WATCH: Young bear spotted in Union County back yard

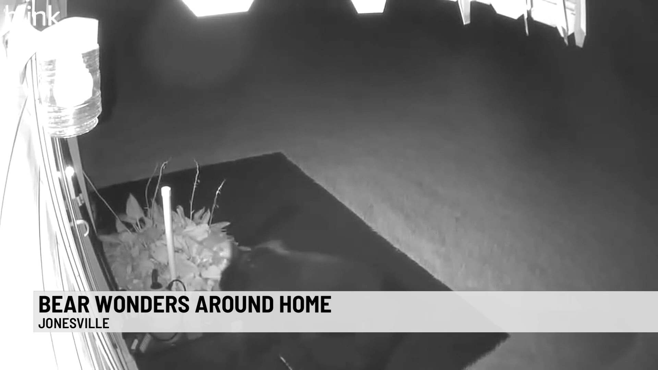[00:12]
The bear is seen here playing with a bird feeder and enjoying a nice late night stroll, of course. So South Carolina is actually estimated to have around 1600 black bears, according to the South Carolina Department of Natural Resources. I mean, he's just looking for a little bit of food. He's just on a stroll. Yeah, I mean, you don't want to go mess with that little bear cub because the mom will probably not be far behind and don't want to mess with her.